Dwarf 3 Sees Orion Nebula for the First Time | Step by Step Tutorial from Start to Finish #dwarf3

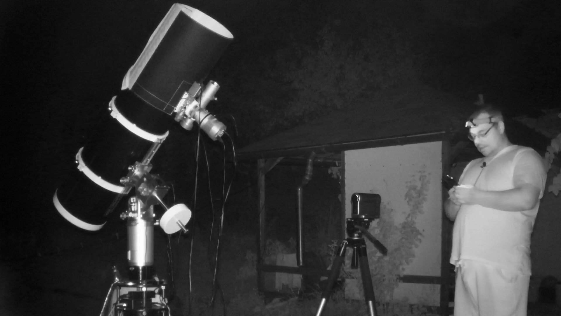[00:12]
And I believe I'm the first to capture Messier 42 using the Door 3 Smart Telescope.
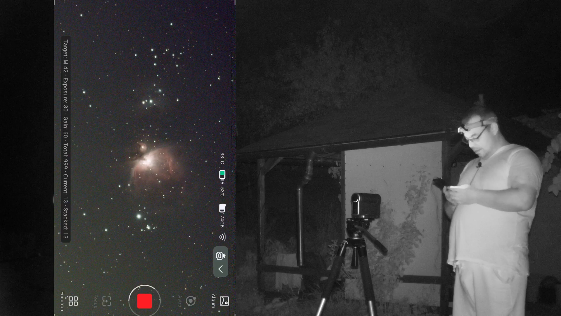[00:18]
And I do want to show you the first image with the Orion Nebula ever captured with the Door 3.